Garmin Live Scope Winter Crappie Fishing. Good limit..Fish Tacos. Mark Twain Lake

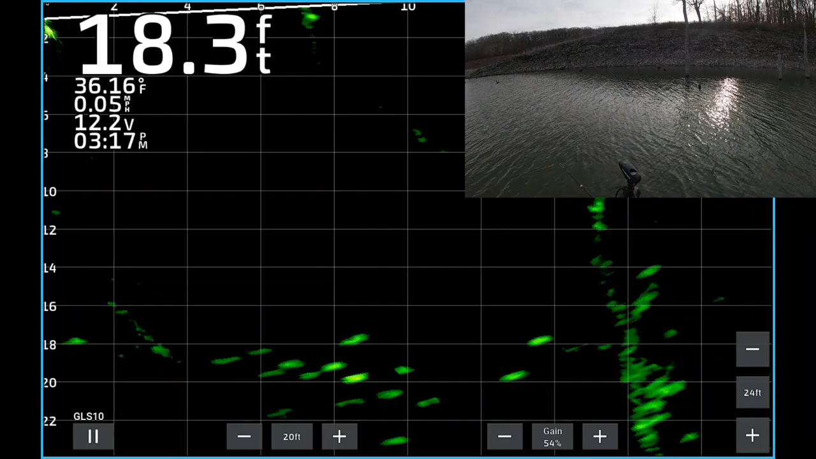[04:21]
On screen: depth 18.3 ft, water 36.16°F, speed 0.05 mph
Got him. Got that roamer. Better fish right there. He swiped at it the first time.
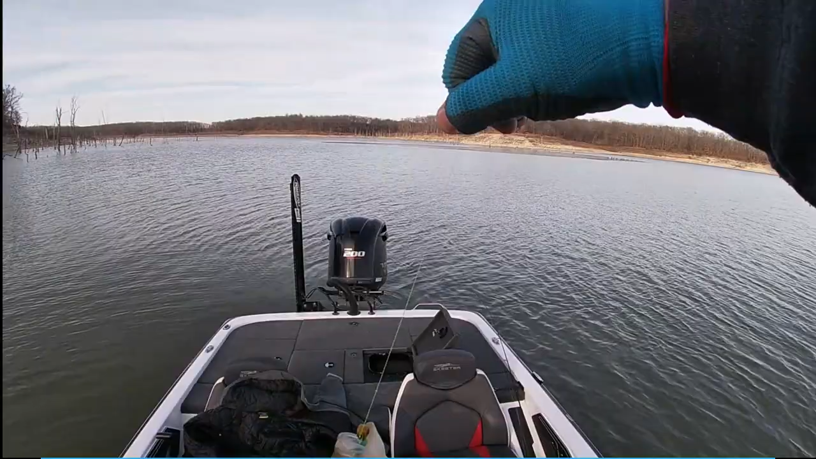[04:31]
Missed it. Or didn't want it or whatever. And then I came right back down on him.
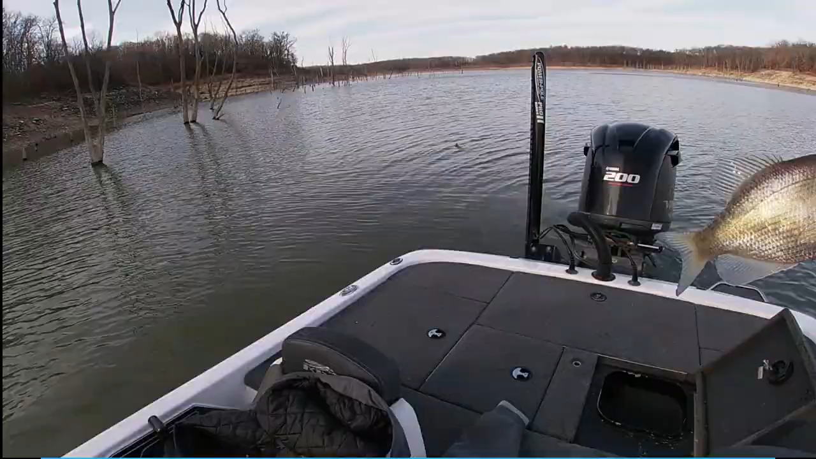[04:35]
And he took it. There we go. Let's see. Let's see if we can get this bad boy. He's by himself.
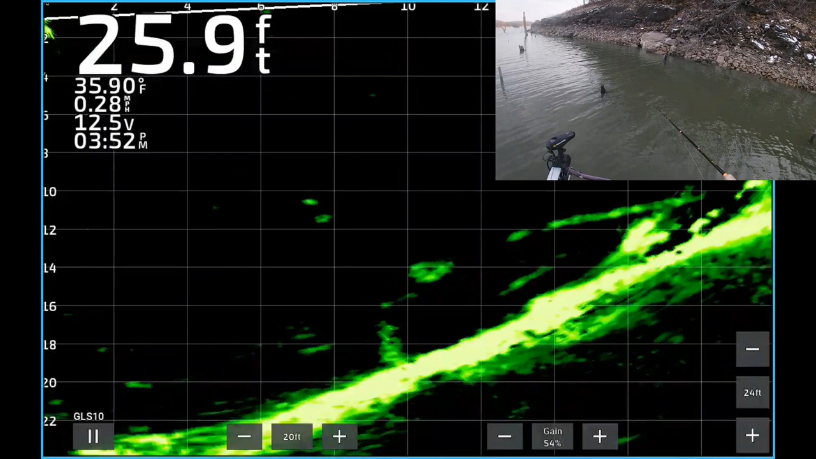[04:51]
On screen: depth 25.9 ft, water 35.90°F
Here he comes. Let's see how big he is.
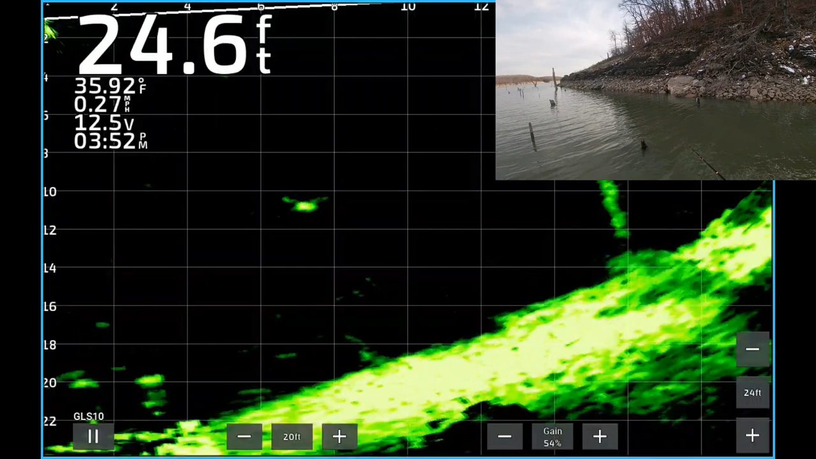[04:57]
On screen: depth 24.6 ft, water 35.92°F, speed 0.27 mph
He's following it.
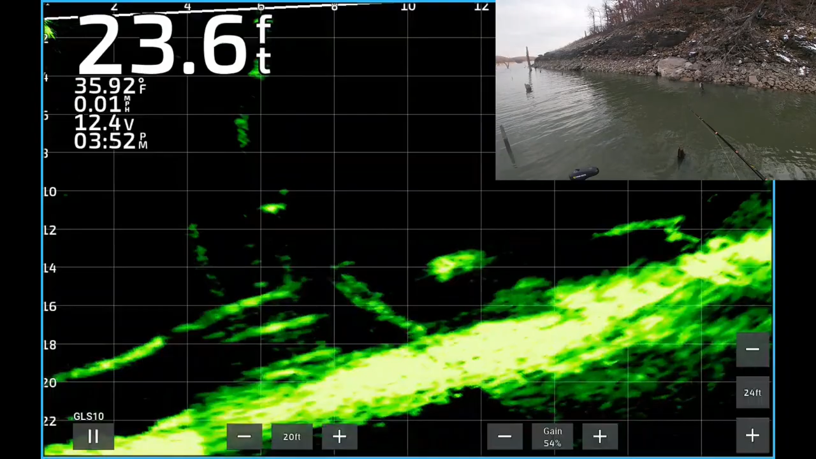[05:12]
On screen: depth 23.6 ft, water 35.92°F
Man, he didn't want it at all, did he? There's one right there.
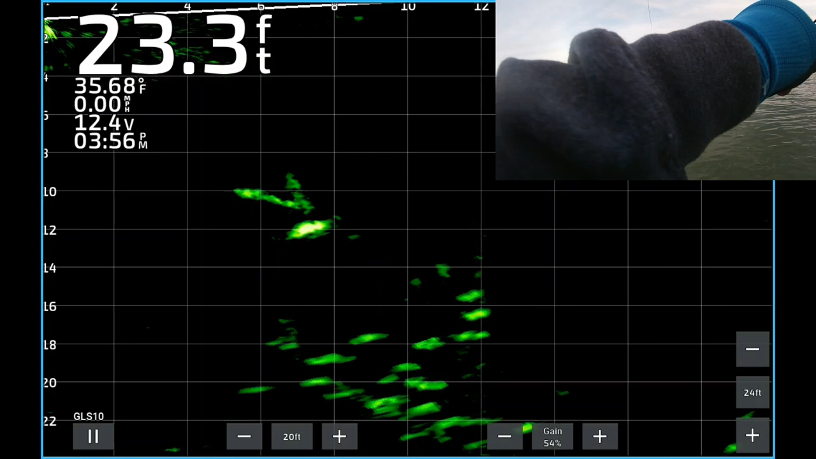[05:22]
On screen: depth 23.3 ft, water 35.68°F
See how big he is. Oh, yeah. That's a little better one there.
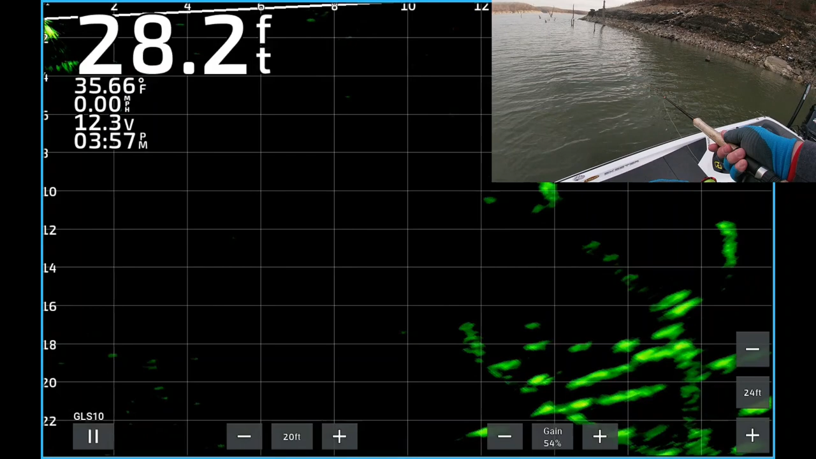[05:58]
On screen: depth 28.2 ft, water 35.66°F, speed 0.00 mph
Felt like a little better one. There's another one there in this school.
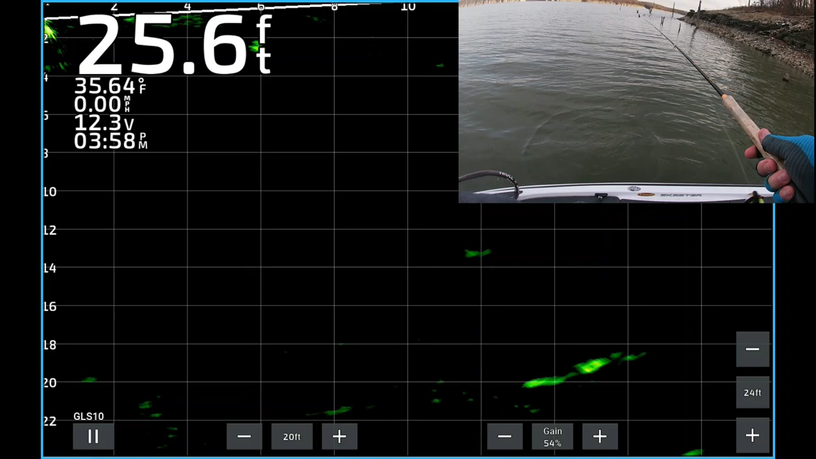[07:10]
On screen: depth 25.6 ft, water 35.64°F, speed 0.00 mph
There's one right there I'm going to. I can get him to eat. There's my jig. Here he comes.
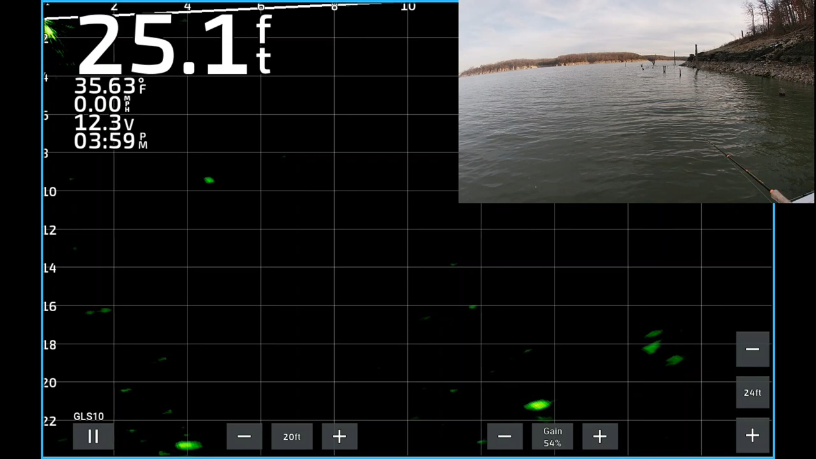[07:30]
On screen: depth 25.1 ft, water 35.63°F
There he is.
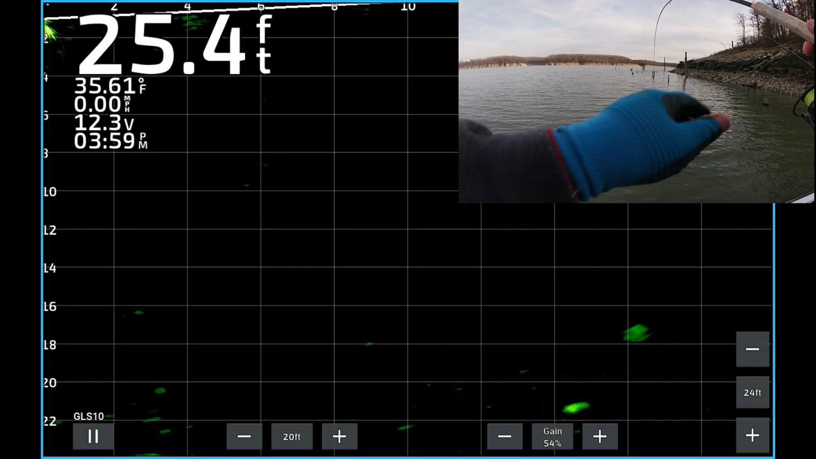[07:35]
On screen: depth 25.4 ft, water 35.61°F
There's two of them down there swimming around. He's about the same size, though.
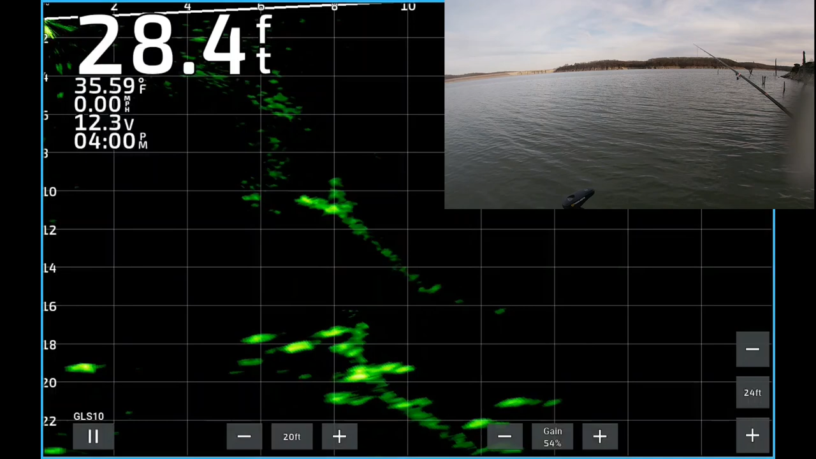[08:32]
On screen: depth 28.4 ft, water 35.59°F, speed 0.00 mph
Let's see. There's one right there.
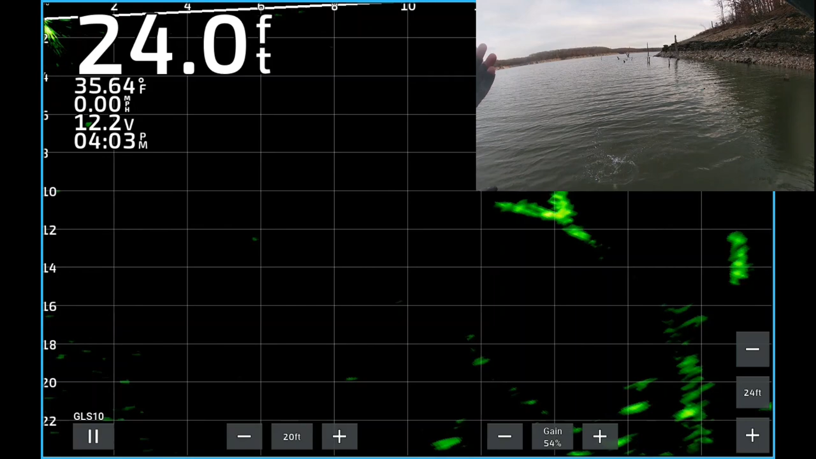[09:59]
On screen: depth 24.0 ft, water 35.64°F, speed 0.00 mph
another another nine inch fish but i'm just not trying to keep too many of them today there he goes down on the screen